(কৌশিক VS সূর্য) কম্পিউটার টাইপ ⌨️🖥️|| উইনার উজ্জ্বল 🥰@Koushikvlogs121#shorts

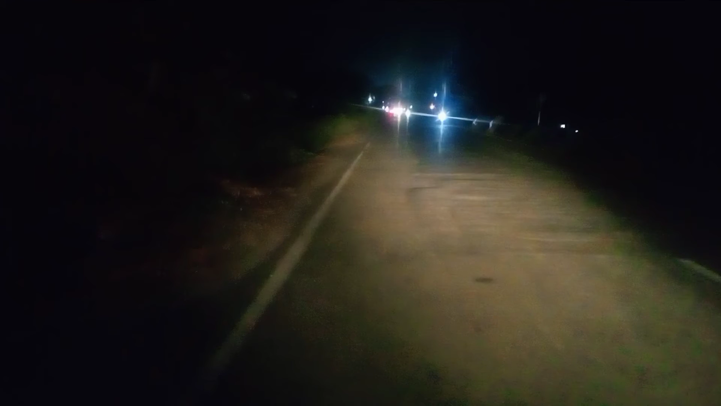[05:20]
এখন চিত্রশালী যাচ্ছি, ওখানটায় খাবো রাইস। তো ভিডিওটা খুব অন্ধকারই আসছে। তো এখন আমরা চিত্রশালী এন্টার হয়ে গেছি, তো ভাবছি যে